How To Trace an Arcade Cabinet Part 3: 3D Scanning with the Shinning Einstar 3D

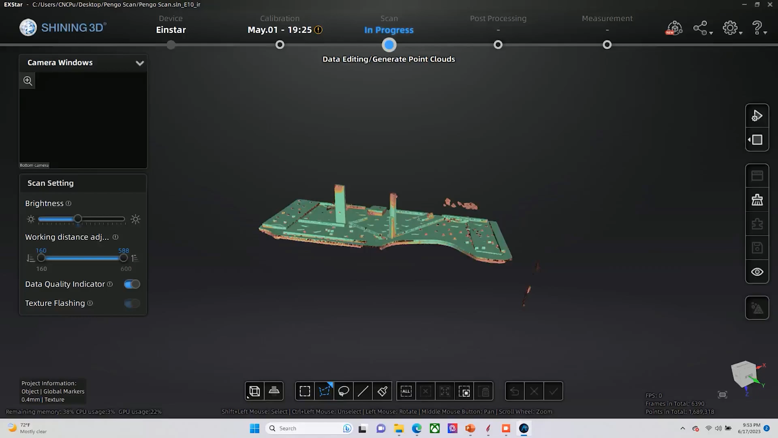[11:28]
So the idea is that you want to have everything or at least as much as you can close to the green side of the house.
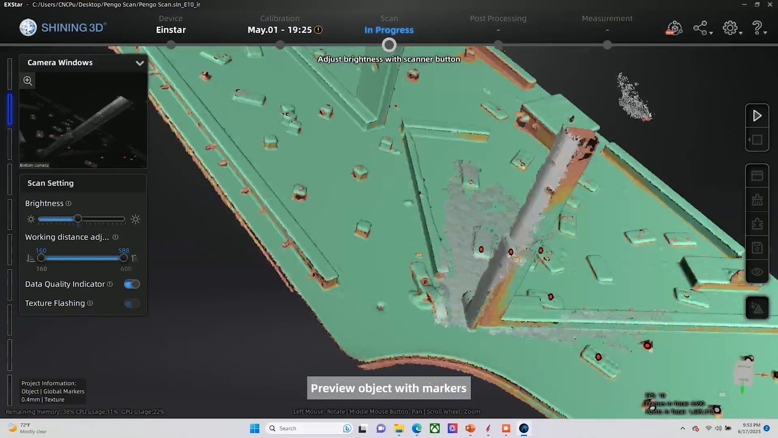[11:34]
For what we're doing here, I'm not sure the supreme accuracy matters as much.
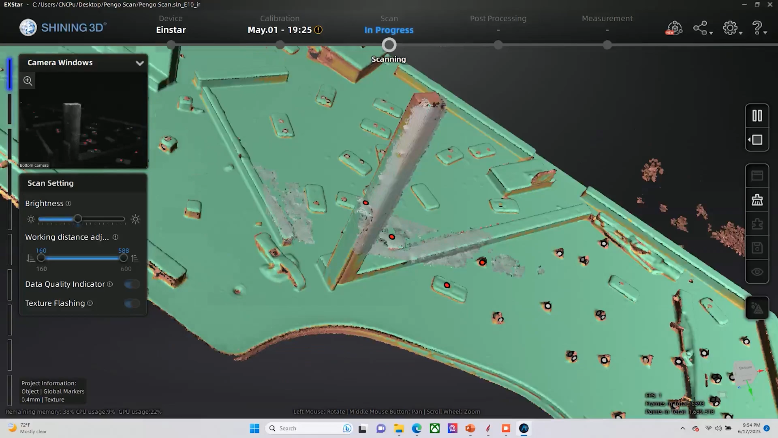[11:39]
But we are kind of going around the edges just trying to collect a little bit more data on the profile of the cabinet for where there's pieces that are missing.
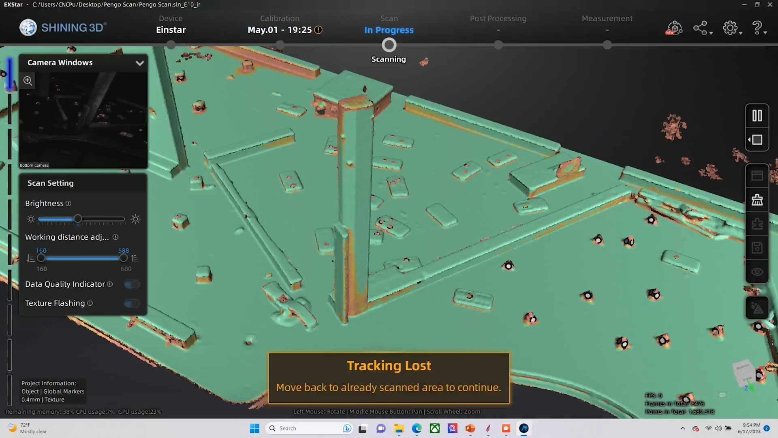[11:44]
Now that we have the basic scan completed, we're going to start generating our point cloud.
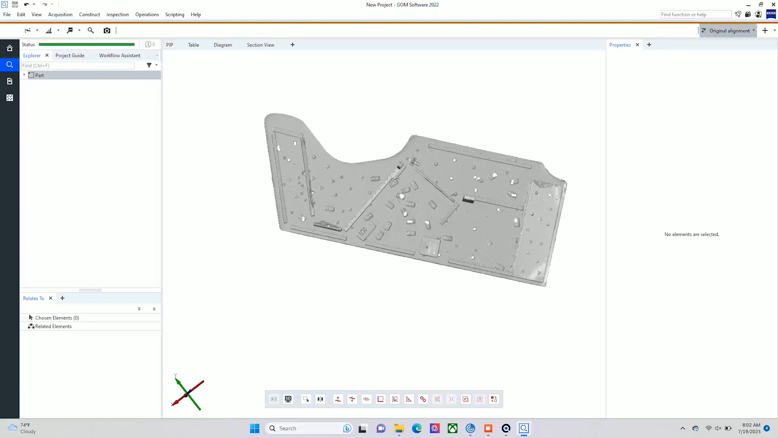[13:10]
As we rotate the model, if you look in the bottom left-hand corner, there's an X, a Y, and a Z axis. And as you can see, there really is no rhyme or reason on the orientation of the axis. So this is something that we need to fix. So we do this through something that we call a 3-2-1 point alignment. Basically, what we wind up doing is we're going to start by identifying points that are on the same plane.